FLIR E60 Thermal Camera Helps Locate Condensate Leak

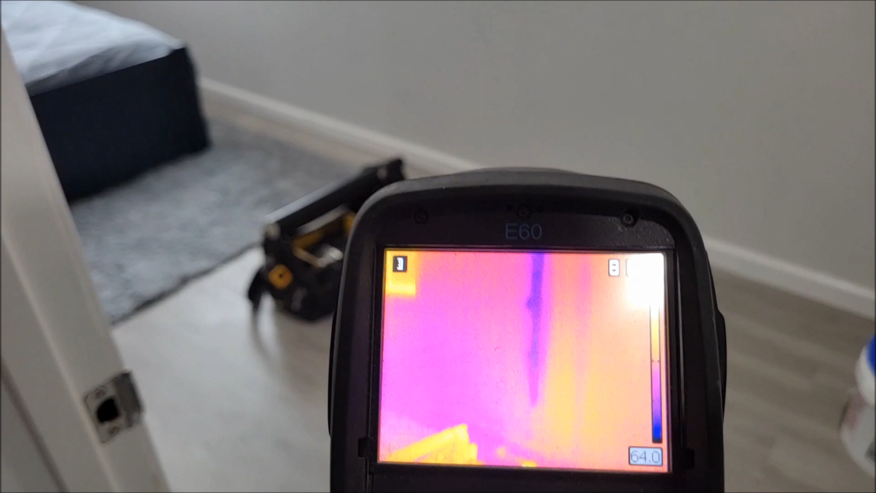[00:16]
camera but see the cool blue streaking coming down here and
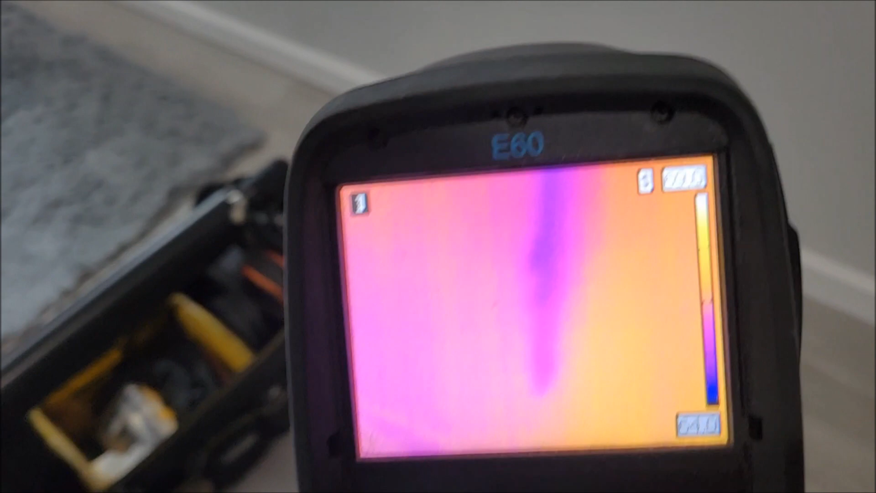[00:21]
if you notice here on the lower how that moisture stops